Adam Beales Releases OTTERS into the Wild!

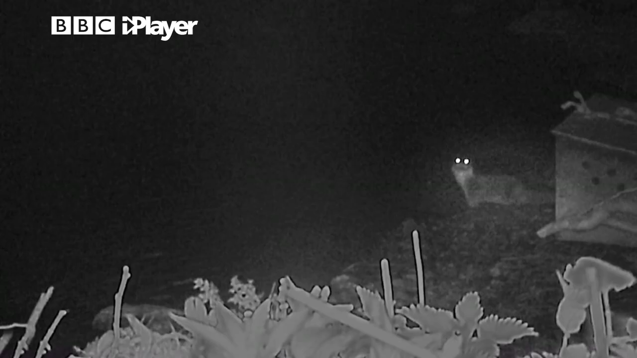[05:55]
And there you have it. The otter managed to come out. Adorable. In the light vision camera.